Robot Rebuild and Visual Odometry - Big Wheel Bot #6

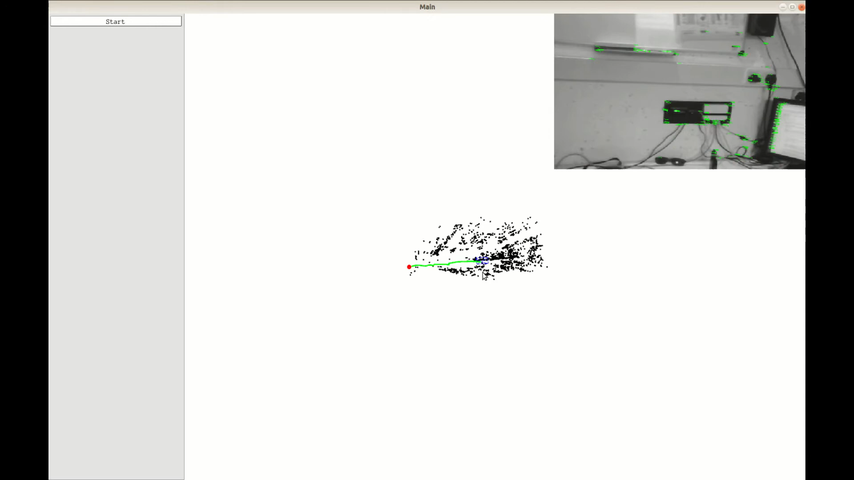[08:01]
you can see I've managed to plot the camera trajectory and triangulate
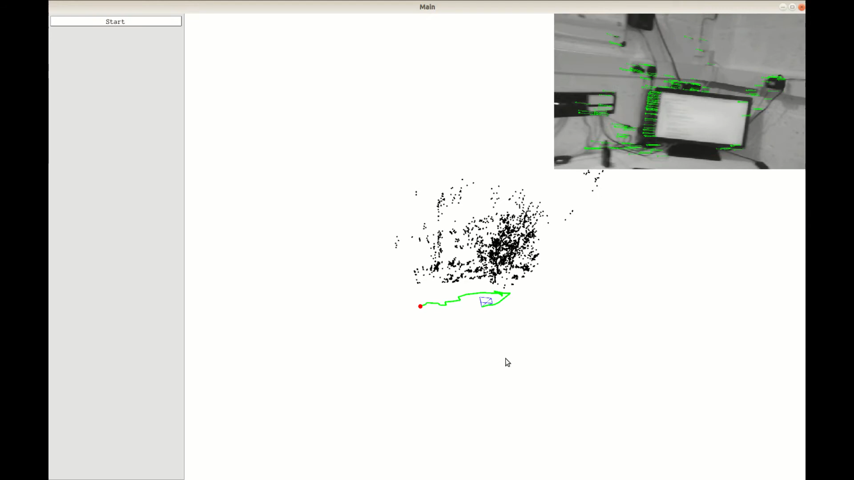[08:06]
some points as the camera moves around which to me is the first step in visual odometry.